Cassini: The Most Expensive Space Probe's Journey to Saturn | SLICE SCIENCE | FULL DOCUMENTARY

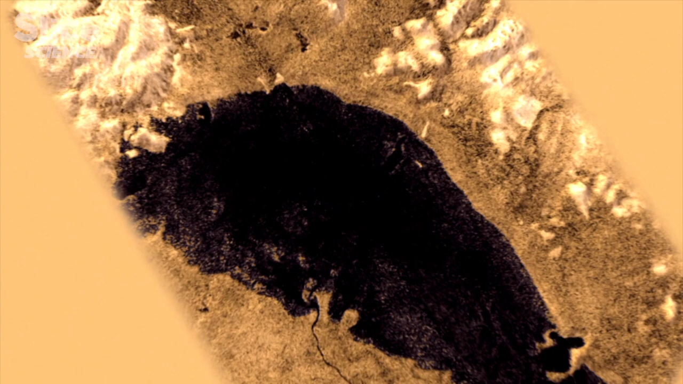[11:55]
And then Cassini went into orbit around Titan and revealed with its radar system that there indeed are lakes of liquid natural gas and other molecules on the surface of Titan.